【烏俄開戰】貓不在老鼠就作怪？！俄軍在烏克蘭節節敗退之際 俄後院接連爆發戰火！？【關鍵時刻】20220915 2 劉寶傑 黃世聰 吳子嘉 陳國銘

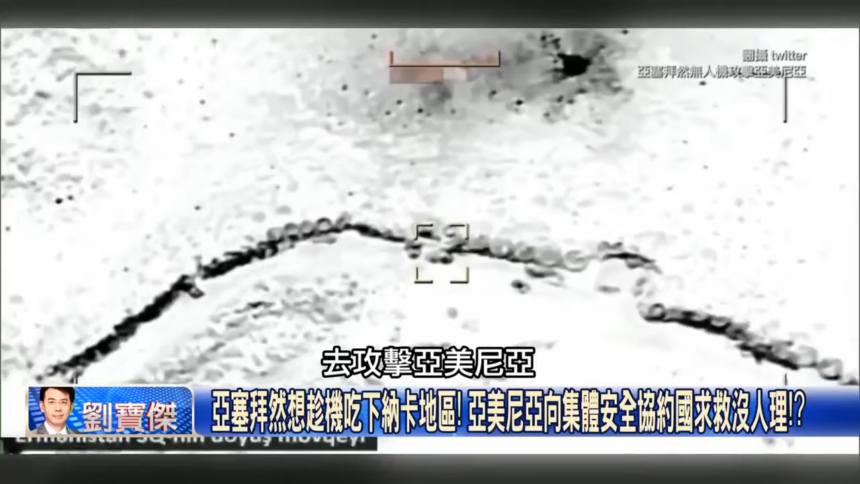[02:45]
擊亞美尼亞對 所以你看他現在不斷地公佈這些畫面那不只公佈這些畫面你看這是什麼
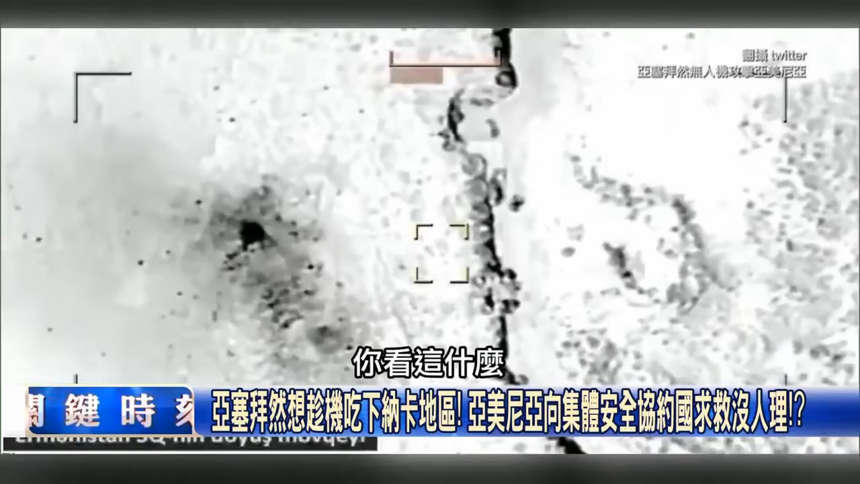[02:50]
亞塞拜然他們軍隊遇到他們還會不只攻擊哨所因為過去但是亞美尼亞本來就是俄羅斯在造所以他們有很多俄羅斯的軍隊那過去他其實這個亞塞拜然